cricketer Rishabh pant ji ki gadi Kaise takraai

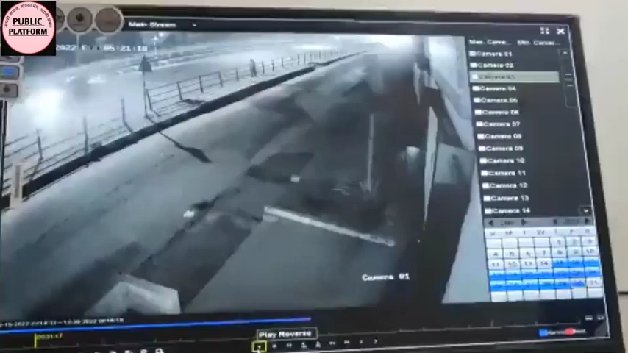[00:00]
जानते है सर रिशब पंत की गाड़ी वाइडर से टक्राई कैसे और उसके पीछे की exact कहानी क्या है दरसल वहाँ पे एक CCTV